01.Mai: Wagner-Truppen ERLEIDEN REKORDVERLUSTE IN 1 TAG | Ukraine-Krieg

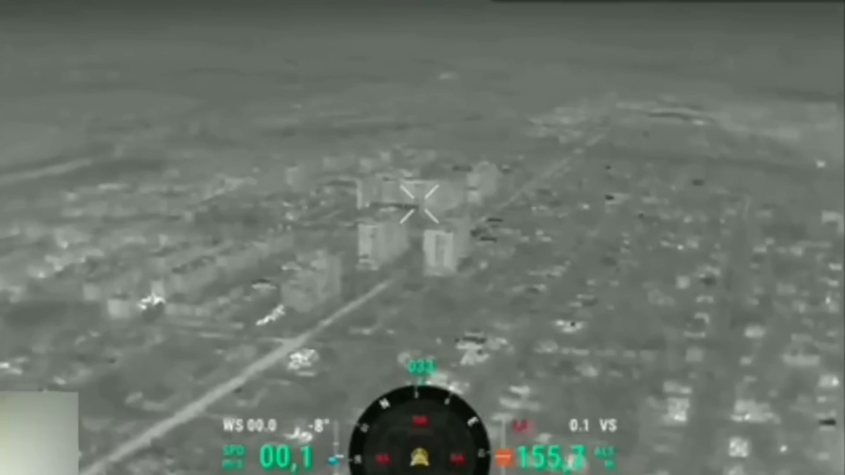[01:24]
Deshalb haben die Ukrainer vor allem die Hochhäuser entlang der Levanevskower Straße ins Visier genommen, von wo aus die Russen den gesamten Westteil der Stadt unter Beschuss genommen haben.
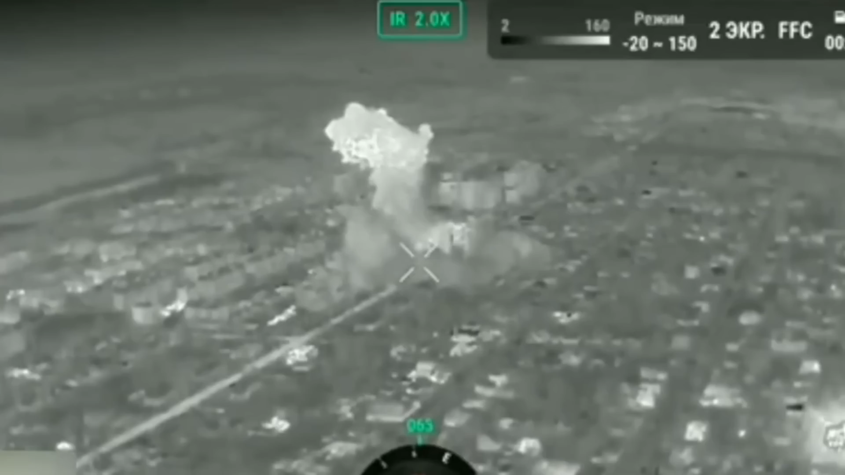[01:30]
Von der ukrainischen Seite veröffentlichte Kampfaufnahmen zeigen, wie die Ukrainer einen starken Angriff auf eines der hohen Gebäude führten.
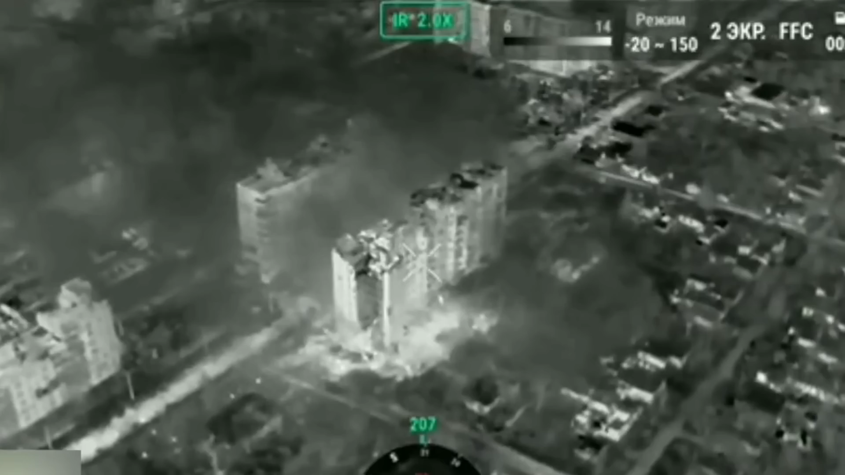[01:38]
Nach der Explosion zu urteilen, scheinen die Ukrainer zu diesem Zweck eine Heimas-Rakete eingesetzt zu haben.
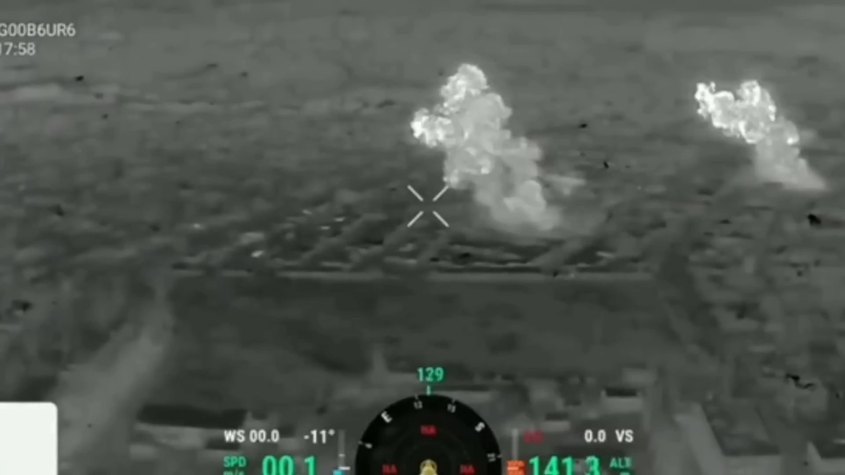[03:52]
Als die Drohne neue Bewegung in der Region entdeckte, verdoppelten die Ukrainer den Schaden, indem sie die Bereiche der Truppenkonzentration direkt hinter der Wirtschaftsschule angriffen.